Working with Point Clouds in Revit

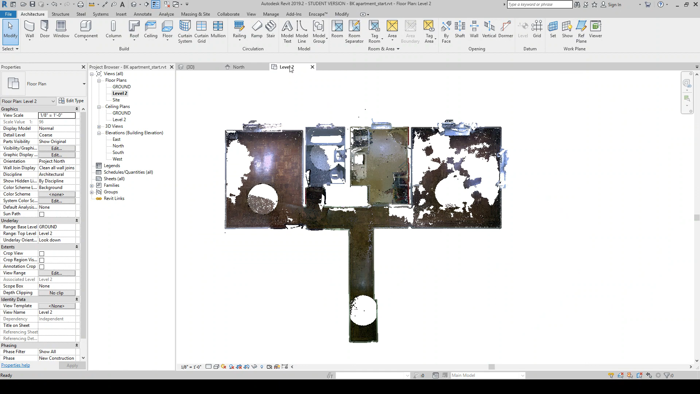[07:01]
And then in the 2D view here, I'm actually going to go back to that dialog and change this to... This is a little distracting for me right now. So what I'm going to do is change this to normals.
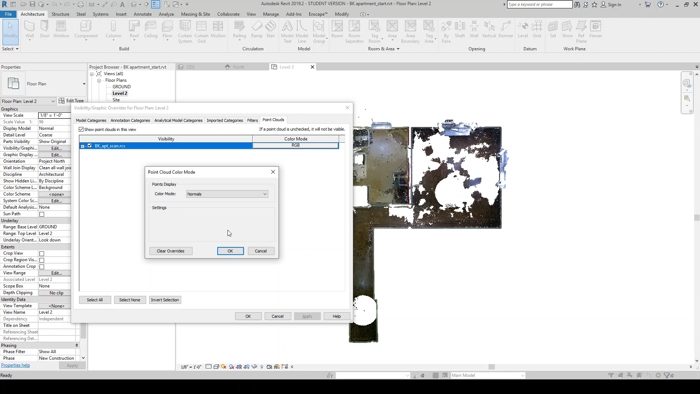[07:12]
And so now this is a little bit easier to work with as I'm going to go through and be sort of tracing over these items here.
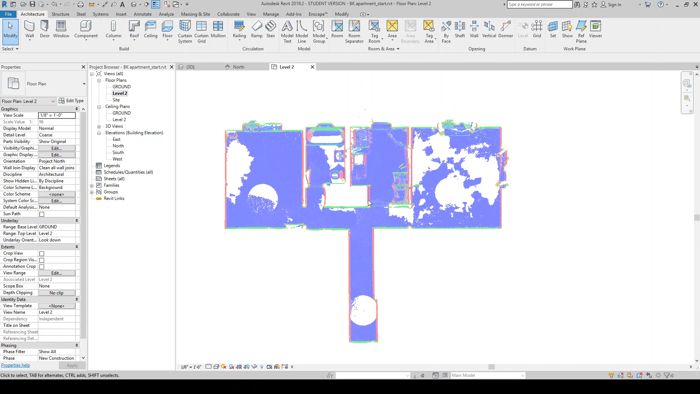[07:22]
Alright, so first I'm just going to throw a floor in here. I'm just...
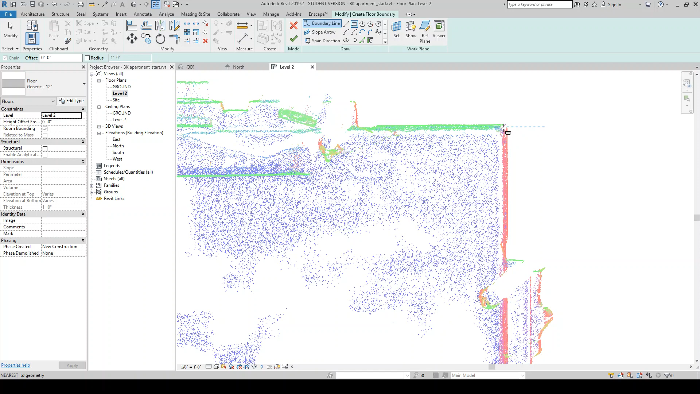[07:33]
Because I know this is part of a larger building, I'm just going to make a slab that kind of extends. Essentially, this is the exterior wall here, and this is kind of a corner of the building.
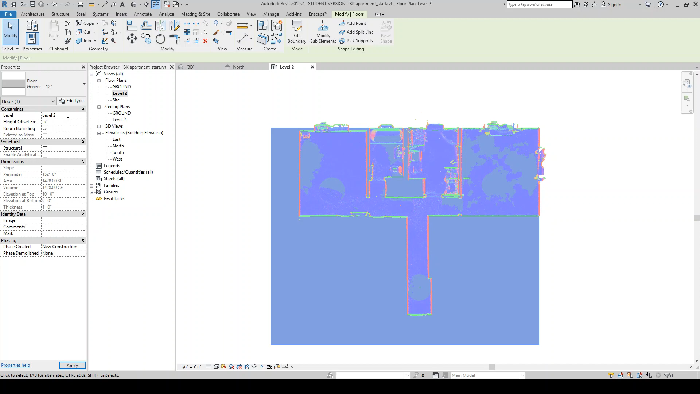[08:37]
It's usually kind of a more specialized tool, but you can kind of do a poor man's version of a floor deviation by moving the floor up and down a little bit and kind of seeing where the high points and low points are. So here we can see that the floor in the kitchen is a little bit higher. So I just moved the floor up a little bit. Which makes sense, because in this case the kitchen had some linoleum flooring on it, which basically had gone over the original wood flooring. So it makes sense that the kitchen floor is a little bit higher up. It looks like there's also a little ridge here.
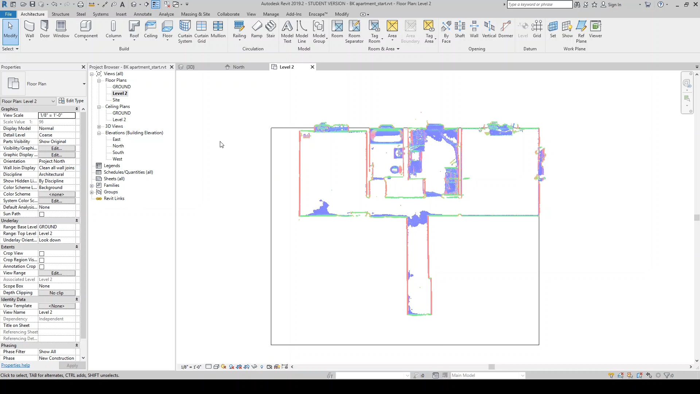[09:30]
Especially when you're working on a larger floor plate. We're working on a very small floor plate in this example. But when you're working with large existing buildings, you'll see tons of deviation in a lot of the older buildings. Alright, so I'm just going to move this back to zero for now.
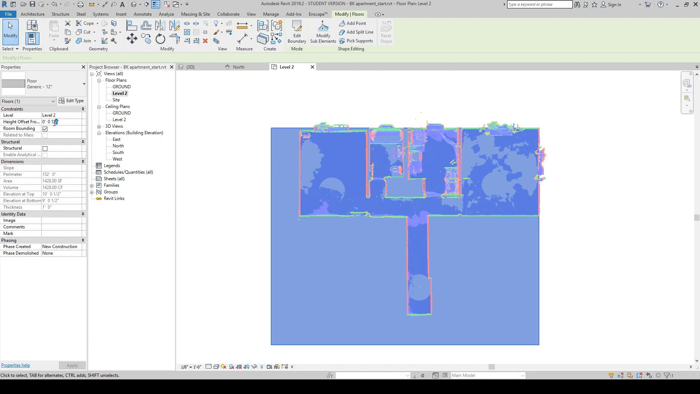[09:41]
And we can start on the walls. So I have this exterior wall here. One thing that's kind of neat that you'll find as you're working with point clouds is you'll see all these things that might not have been readily apparent. So for example, we see here that this wall actually sits in a little bit from these other ones here. So we can kind of assume that this is probably furred out and there's maybe some plumbing in here. Or some little, you know,
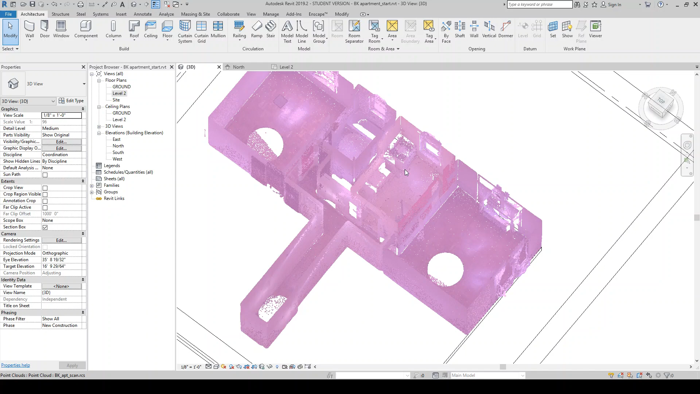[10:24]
chase wall or something in this wall here that's making it different than the other ones. A few other things we'll notice is that there's kind of this elevated slab here below the oven.
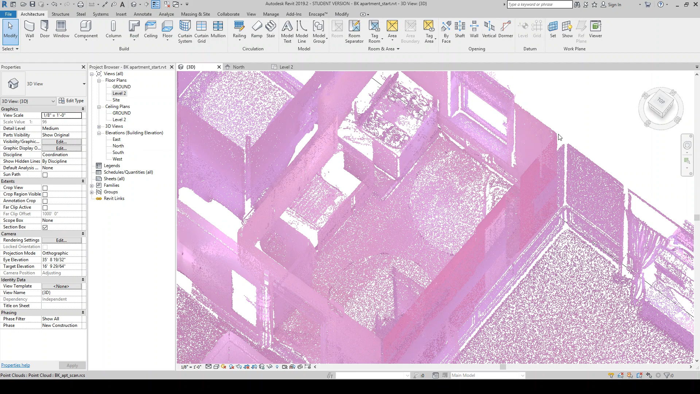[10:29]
So these are little things that are really helpful to see in the point cloud as you're working with them. So let's go back and start our walls. I'm just going to, so this is like a brick building, so I'm just going to use like a standard brick exterior wall. Do brick on CMU. I'm just going to kind of, basically, you know, this edge here is our interior. So I'm going to make sure that this is set to finish face interior.
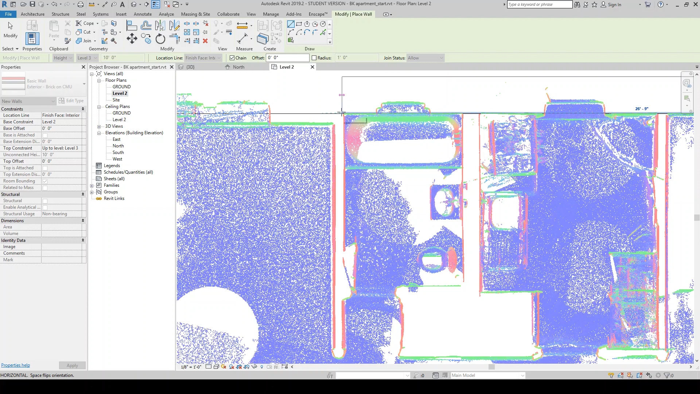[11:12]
And I'm just going to go around. I'll come back later and look to make sure that it's somewhat accurate.
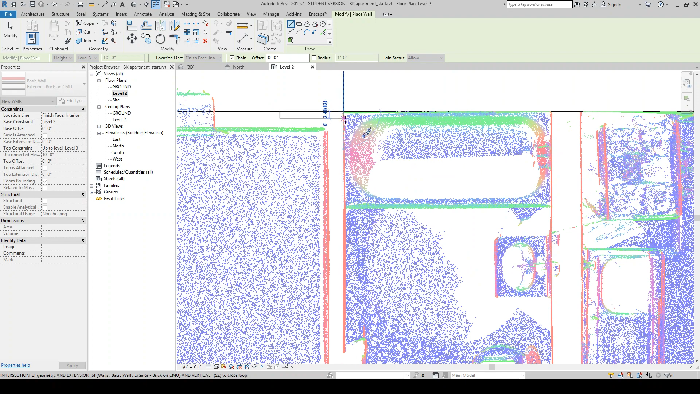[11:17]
Rivet's probably not going to like me if I do a super small wall here, so I'm just going to overshoot it for now and then come back and adjust it later.
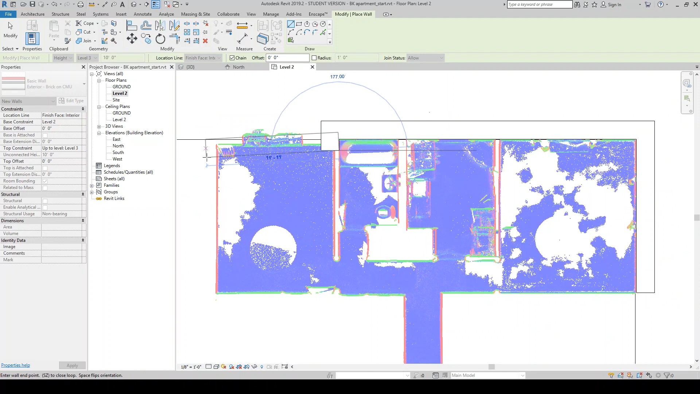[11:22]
And this wall kind of continues here, so I'm just going to let it go. Same thing here. Just kind of extend it a little bit.
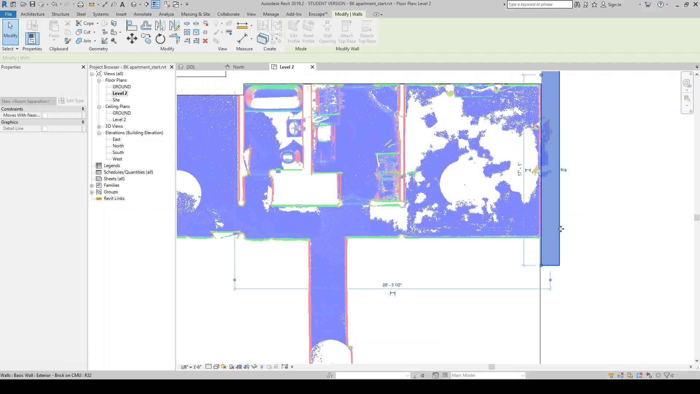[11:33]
As we're going, one thing we might want to do, I'm just going to turn this into, I want to see these walls a little bit. And actually, I'm going to move this so that the wall goes down to the ground floor. This is the exterior wall and kind of continues up. I'll just leave it going up to level three for now. All right, so we can kind of see in our 3D view, we have that wall that roughly aligns.
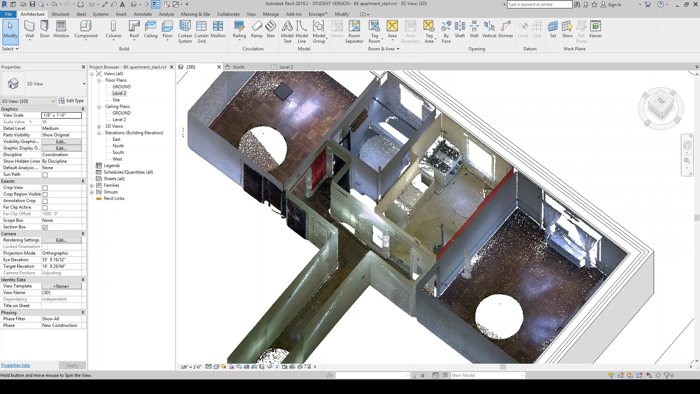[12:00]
I might come back and want to align this better. So one thing that would probably be good as we're trying to align to the point cloud is to
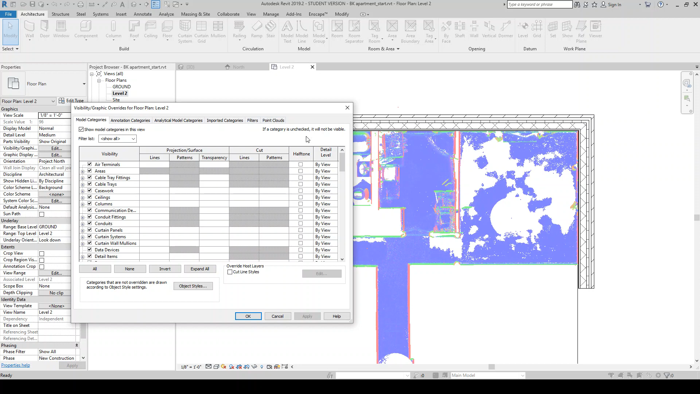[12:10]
turn the transparency in walls up to, let's say, 50.
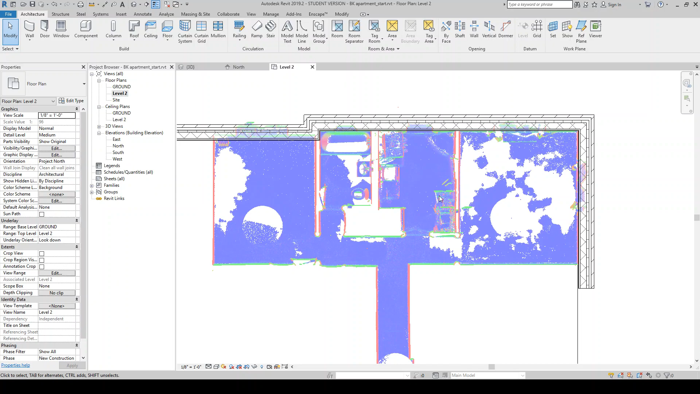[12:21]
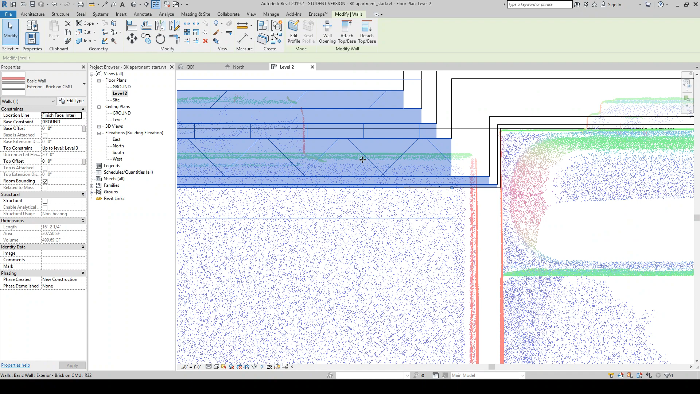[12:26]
So what this does is it allows us to see through and now we can come through and kind of align things a little bit better.
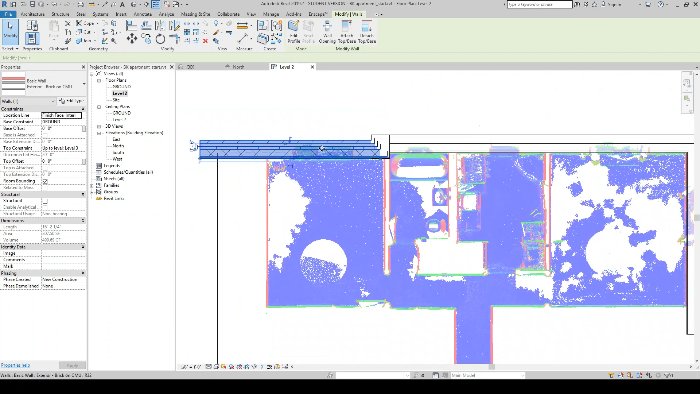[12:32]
And we can also, this allows us to see where our windows and doors are
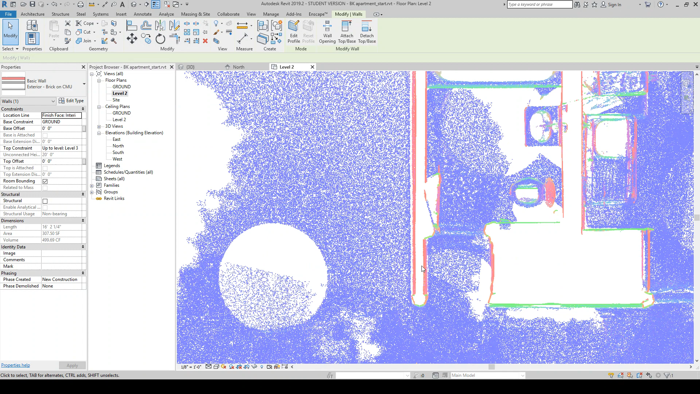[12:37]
as we're kind of drawing all the walls. So then we might come in and draw some of the interior walls. And as we're doing this, we'll be able to see kind of like where things aren't square, where they are.